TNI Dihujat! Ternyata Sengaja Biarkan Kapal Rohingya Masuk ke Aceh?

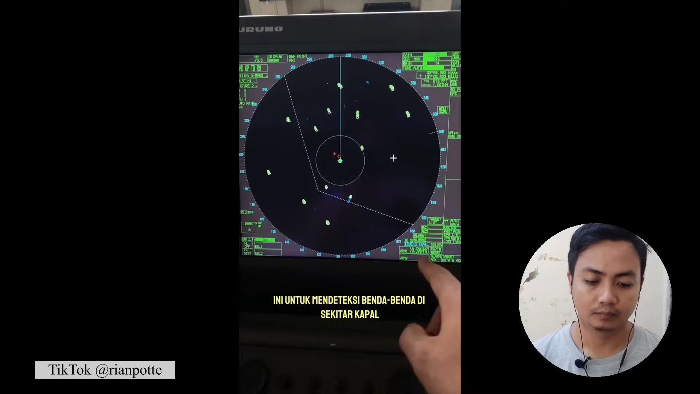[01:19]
Fungsi dari lat ini untuk mendeteksi benda-benda di sekitar kapal, baik itu kapal, jaring, kayu, bahkan hujan sekalipun bisa dideteksi.
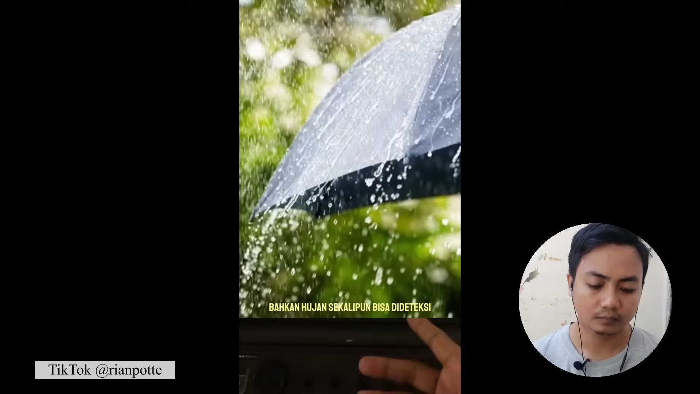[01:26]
Kerjaannya itu simple. Kalau kapal diam, ini kalian kan kelihatan ya, ada gambar segitiga kayak gini.
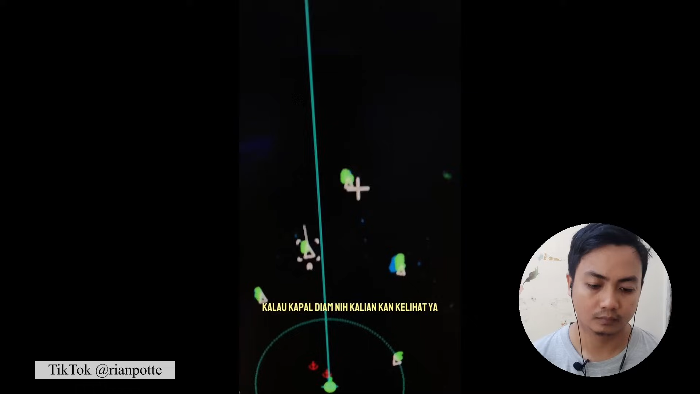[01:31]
Ini kalau diklik, nanti dia akan muncul tuh datanya.
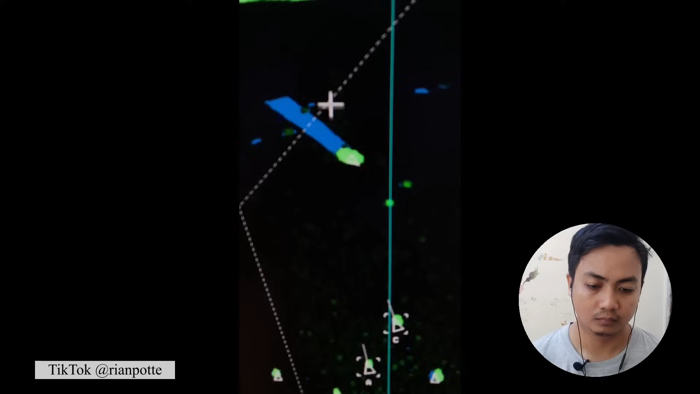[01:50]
Kalau itu dia lagi jalan tuh, diklik.
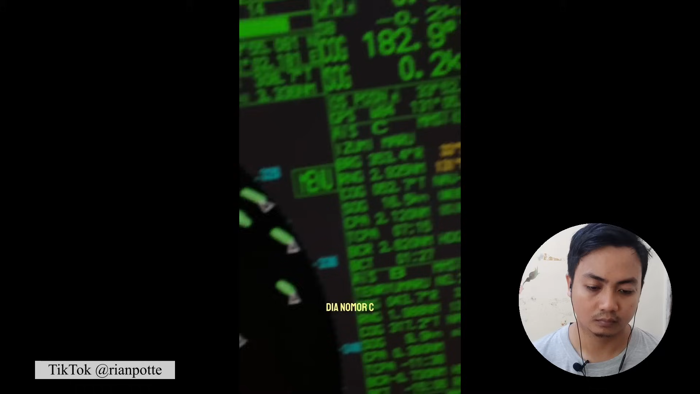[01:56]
Nah, dia nomor C, itu Izumaru, kecepatannya berapa dia.
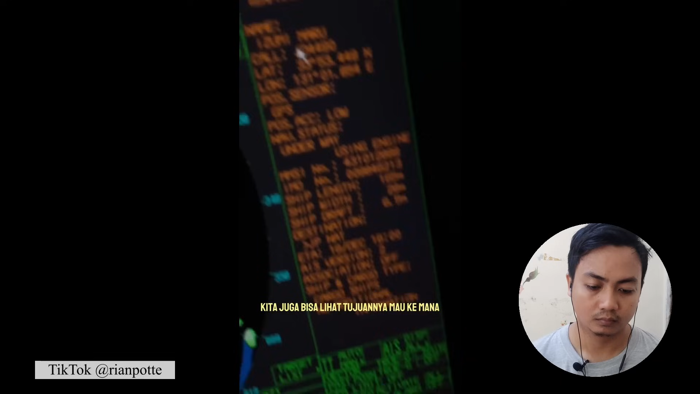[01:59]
Kita juga bisa lihat tujuannya mau kemana. Apa jarak maksimal yang sanggup dideteksi oleh radar di kapal gue ini?
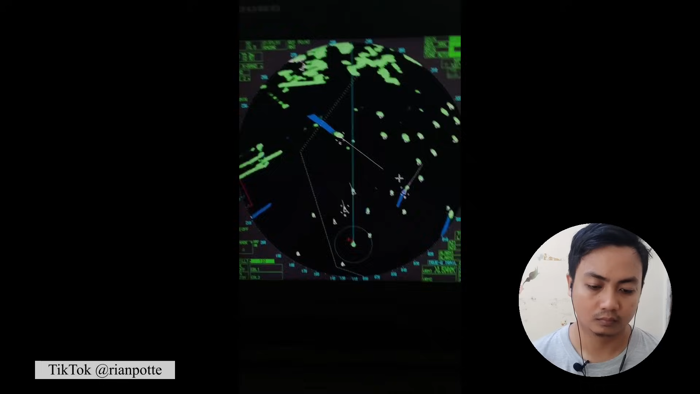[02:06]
Jarak maksimalnya itu 120 nautical mil.
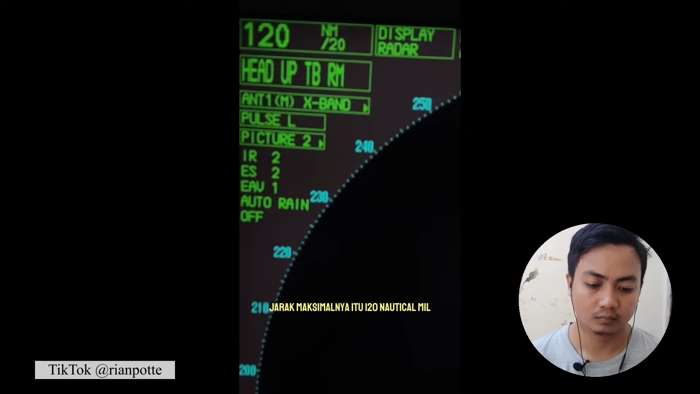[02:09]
Sebagai perbandingan, 1 nautical mil itu 1,8 km ya. Tinggal kalian kalikan aja 120 mil itu berapa. Dan kalau malam gimana? Kalau misalnya nggak ada data kapalnya itu gimana?
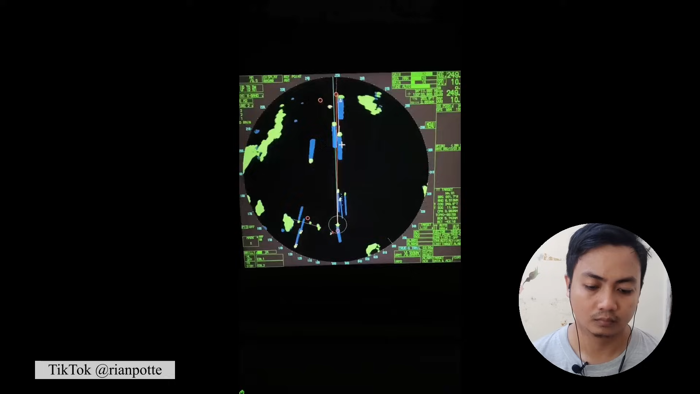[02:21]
Nah, kalau malam hari itu bentuknya seperti ini. Sebenarnya nggak beda jauh. Kalau pagi sama malam, yang beda kan cuma gelapnya doang. Kapal melayang atau kapal-kapal rungnya. Dia tuh bentukannya kayak gini. Kalau malam, sama aja sih.
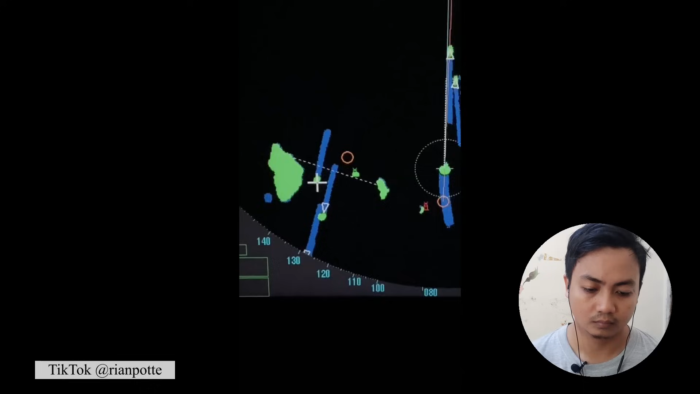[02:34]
Dia kan nggak ada datanya tuh. Dia nggak muncul. Kayak gini. Kita tunggu aja.
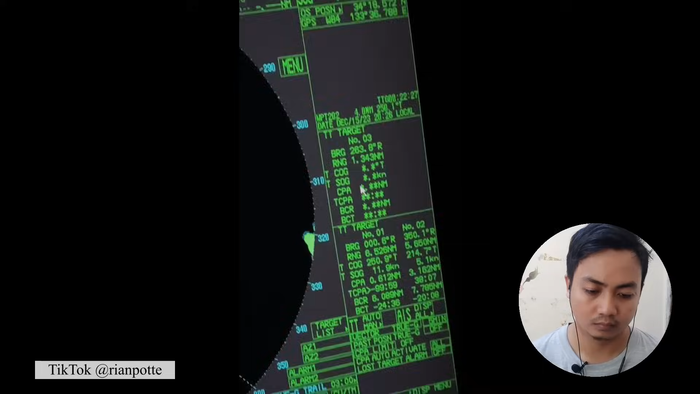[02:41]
Nggak ada segitiganya. Nggak ada segitiganya kan. Cuma warna hijau doang. Tapi kapalnya gerak gitu. Tidak kelihatan.
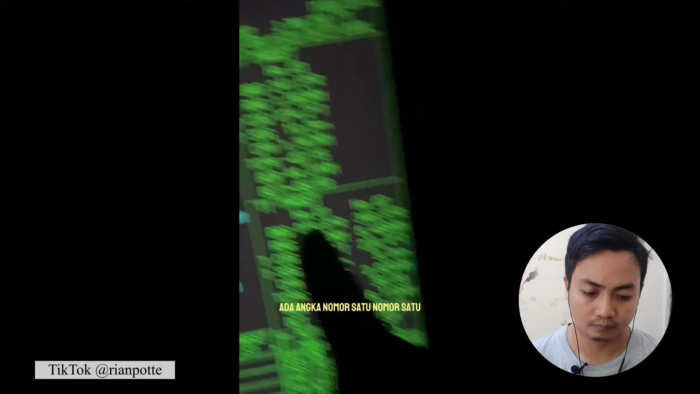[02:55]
Dia ada angka nomor 1, nomor 1. Lihat. Arahnya kemana. Apa?
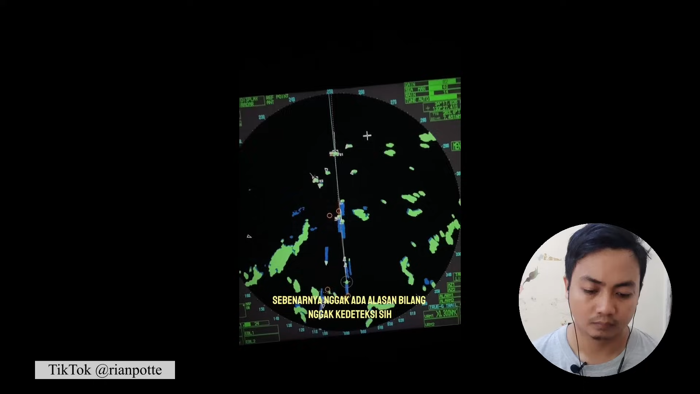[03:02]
Dia nggak ada alasan bilang nggak kedeteksi sih. Jadi kalau ini, ya gue nongkomen lah ya.